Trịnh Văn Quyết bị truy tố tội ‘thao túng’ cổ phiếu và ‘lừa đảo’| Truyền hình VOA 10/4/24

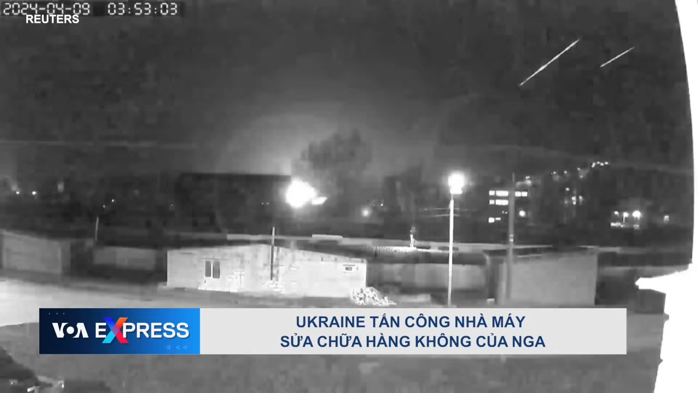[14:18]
Đoạn phim CCTV mà Reuters thu được cho thấy một vụ nổ ở Boris Kostelev thuộc vùng Voronezh của Nga ngày 9 tháng 4 Một ngân tin tình báo Ukraine nói với Reuters
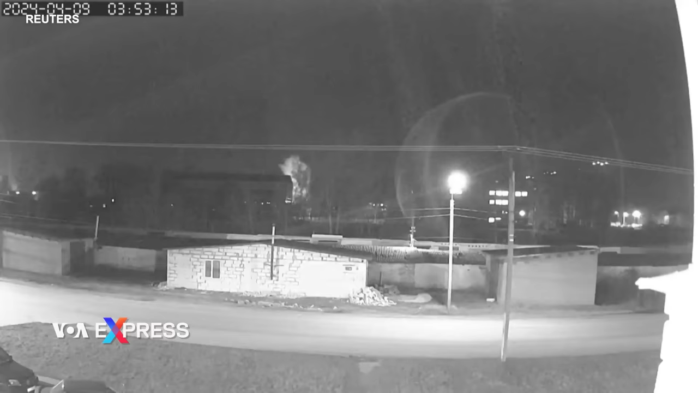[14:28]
rằng cơ quan gián điệp quân sự GUR của Ukraine đã tấn công nhà máy sự chứa hàng không số 711 ở Boris Kostelev nằm trong khu vực xảy ra vụ nổ được thấy trong video Bộ Quốc phòng Nga cho biết hai máy bay không người lái đã bị bắn hạ trong khu vực
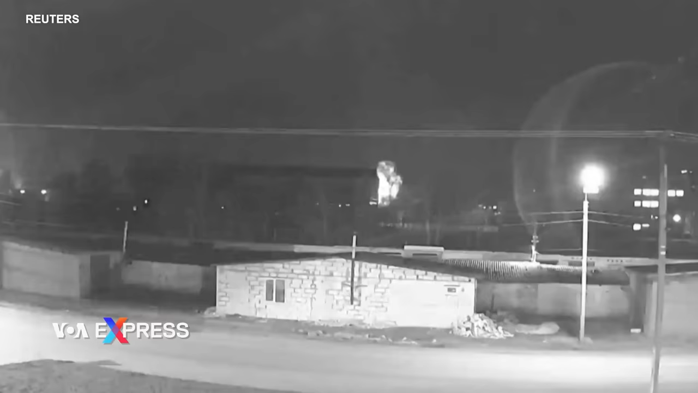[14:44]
Reuters có thể xác nhận vị trí và ngày tháng theo dấu thời gian trong video và các nguồn tin Ukraine và Nga xác nhận có một cuộc xâm nhập của máy bay không người lái trong khu vực